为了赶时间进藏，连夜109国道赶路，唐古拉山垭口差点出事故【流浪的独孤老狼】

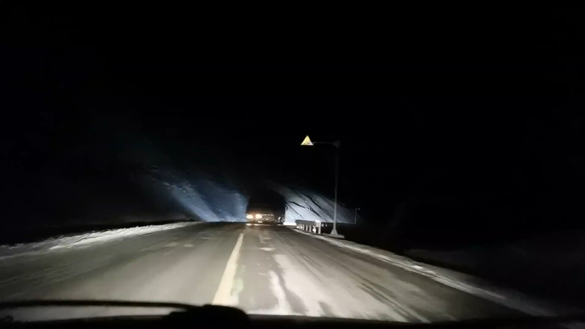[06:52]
老说大货车怎么怎么着，大货车怎么怎么着的，刚刚这个大货车等于间接救我一命一样，我没看见他的车牌号，因为我不敢跟他太近。
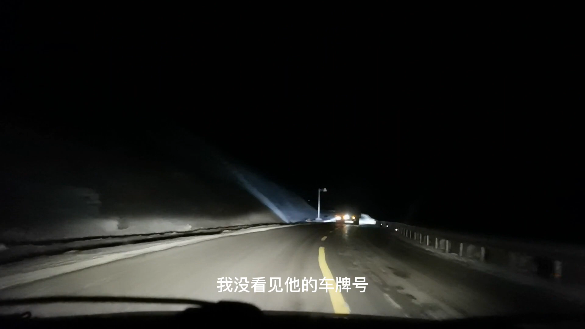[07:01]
我从唐古拉山下来的时候，这个路上全是冰，我准备超这个大货车，我都掰转向缓灯光了，然后大货直接就站到我这边路这边了，然后我就踩刹车，我一发现踩刹车才发现路上全是冰。所以说兄弟们，有的时候路上的大车司机也是好人多，真的是好人多。我现在看不见车牌号，
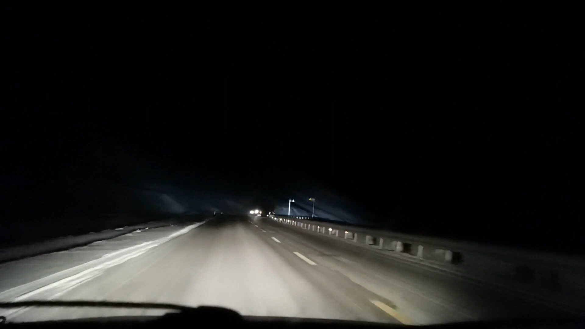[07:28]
天太黑了，这大车刚才直接就站到我这边道了，就不让我过。刚开始我还多少有点气愤，真的。然后结果一走上道了，一看我才发现全是冰，现在路上你们也能看见白色的全是冰。从唐古拉山垭口下来的时候还没有呢，到这边才有。刚刚真的很危险，我赶紧把档减下来，现在我不能追他，一会儿如果没有冰的时候我看能不能追下来。